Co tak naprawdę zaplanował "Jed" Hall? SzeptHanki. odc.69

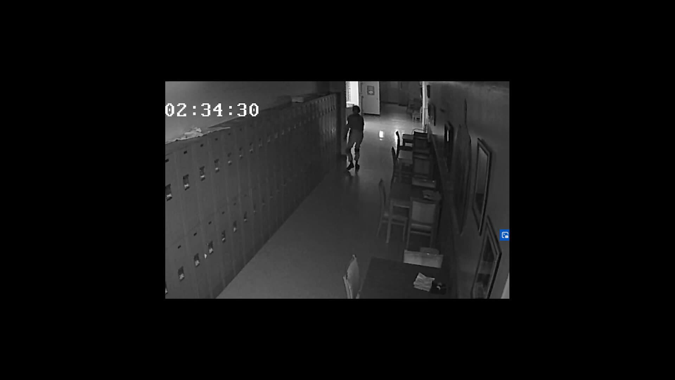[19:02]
Przecież ta para wciąż regularnie się widywała, nie byłoby więc żadnego problemu, aby dać dziewczynie kopertę chociażby na spacerze czy przychodząc do niej do pracy. Skąd pomysł, aby włamać się do szkoły i to w stroju bojowym? Na udostępnionych mediom nagraniach z monitoringu widać,
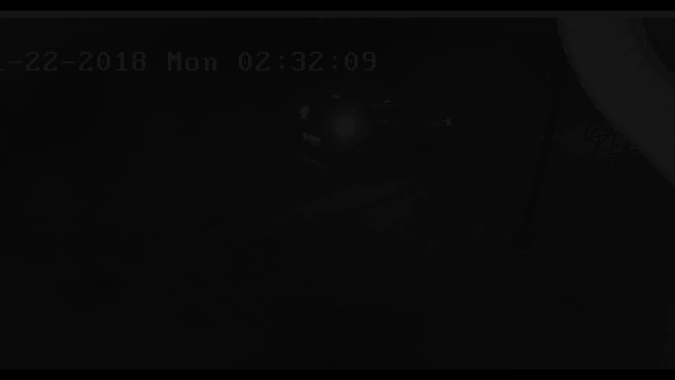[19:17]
że około 2.30 samochód Dżeda krążył wokół szkoły.
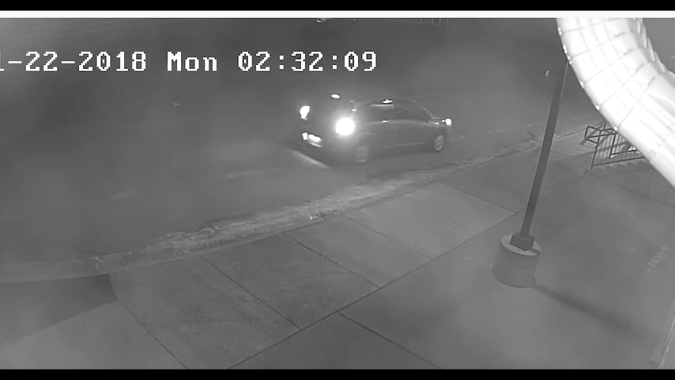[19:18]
W końcu zatrzymał się na małym parkingu obok budynku blisko obocznych drzwi.
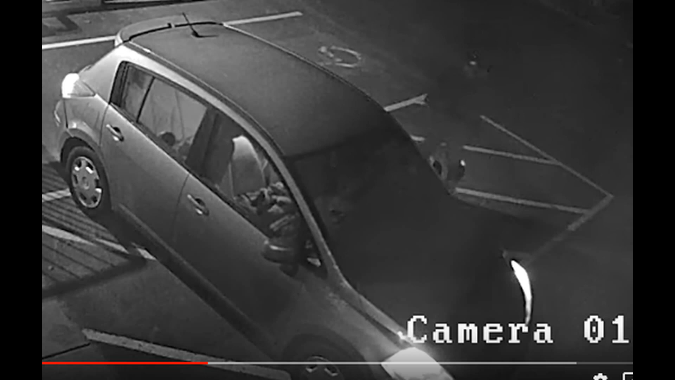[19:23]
Dżet opuścił auto w dość nietypowym ubraniu, przypominającym taktyczny strój. Składał się z rękawiczek, butów wojskowych, nakolanników, nauszników i gogli.
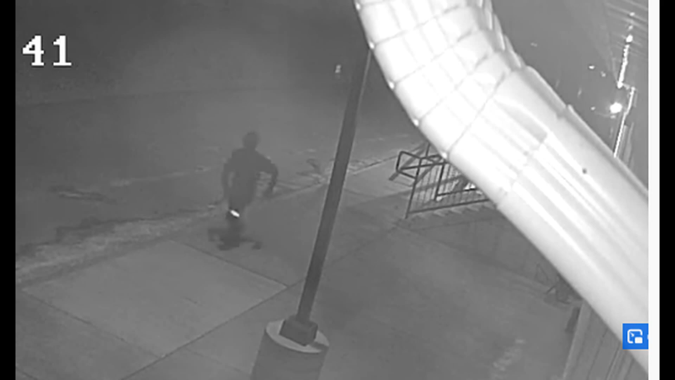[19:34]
Miał też na sobie kamizelkę kuloodporną, która zniknęła z jego domu.
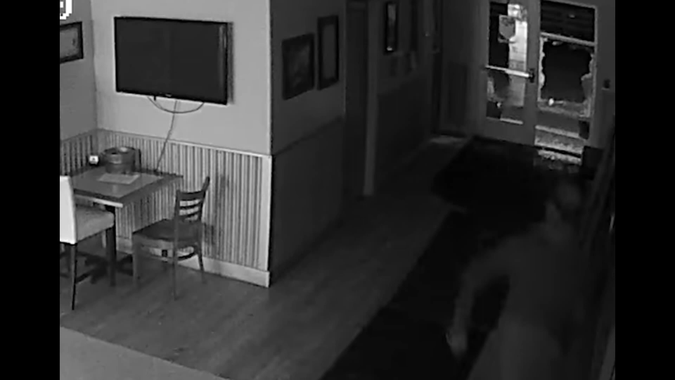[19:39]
Nagranie dokumentowało, jak chłopak rozbija okno, dzięki czemu dostaje się do szkoły. Szybko przemierza korytarz. Znika za rogiem. Potem dociera do rzędu szafek. Podchodzi do jednej z góry upatrzonej, otwiera ją i chowa tam coś. Coś, co potem okazuje się pieniędzmi. Szybko wraca do samochodu tą samą drogą, którą wszedł. I odjeżdża. Czy była to realizacja pomysłu na przeżycie wielkiej przygody przed ostatecznym opuszczeniem swojego środowiska?